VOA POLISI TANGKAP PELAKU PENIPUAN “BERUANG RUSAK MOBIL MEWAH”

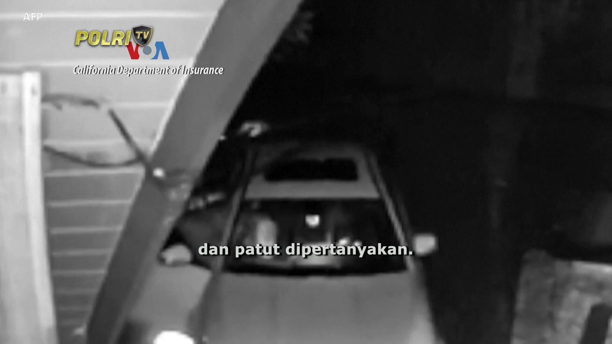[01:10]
Departemen Asuransi California meneliti video tersebut dan berkesimpulan itu adalah manusia berkostum beruang. Pihak berwenang juga meminta bantuan ahli biologi dari Departemen Margasatwa California untuk meninjau tiga video. Dan mereka juga berpendapat bahwa itu jelas-jelas adalah manusia dengan kostum beruang.